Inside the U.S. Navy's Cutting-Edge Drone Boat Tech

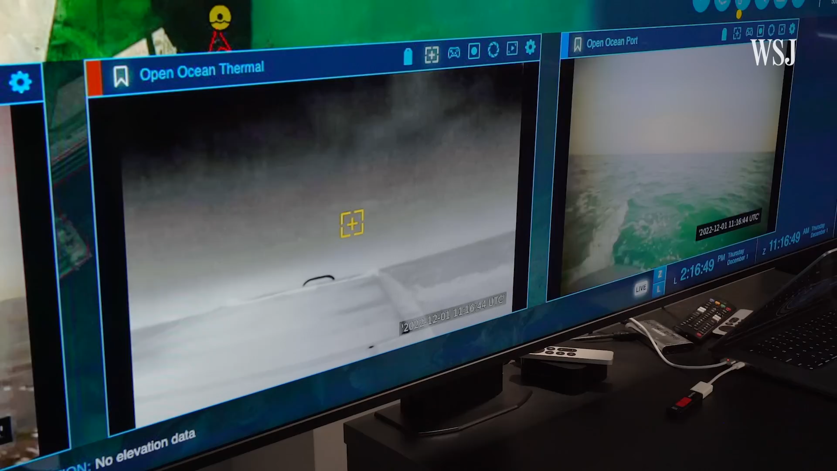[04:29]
You see a few streams of live video, so this is happening right now.
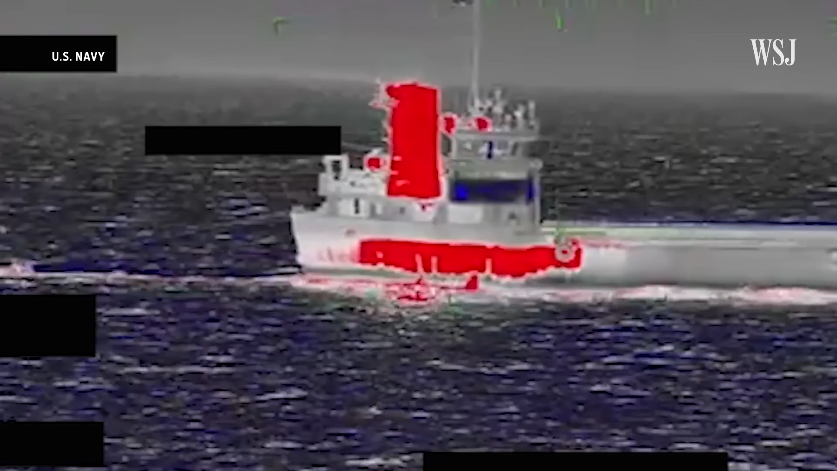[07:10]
The technology is evolving, but confrontations have already begun. These videos show an Iranian ship towing a U.S.
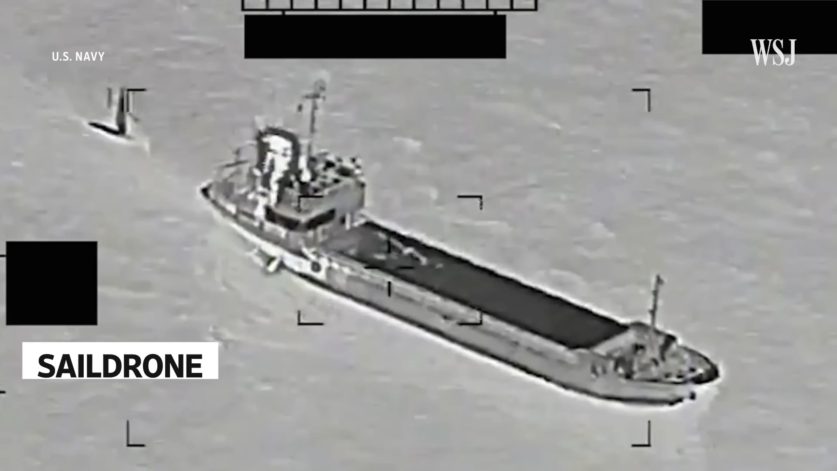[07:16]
drone boat back in August. Iranian media said it impounded the drone to secure safe shipping lanes.